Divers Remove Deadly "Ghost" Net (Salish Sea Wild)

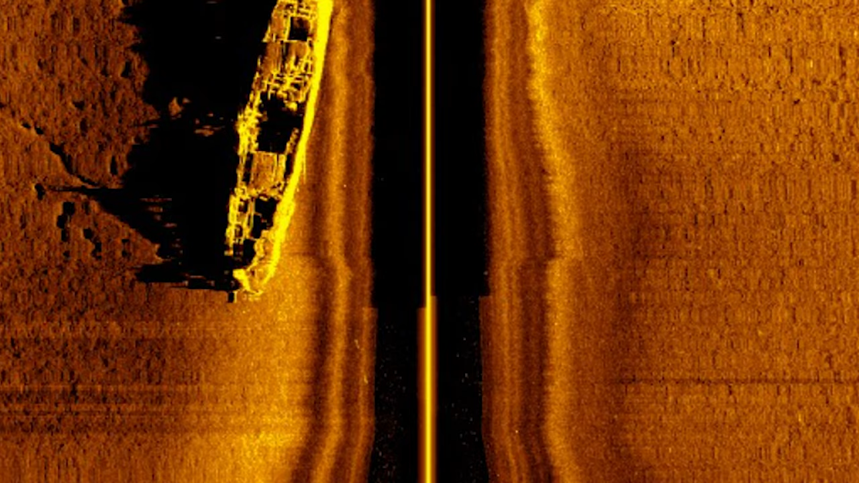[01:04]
Crayton's company specializes in doing sonar surveys so precise that they can pinpoint targets as thin as monofilament nets and as small as crab traps.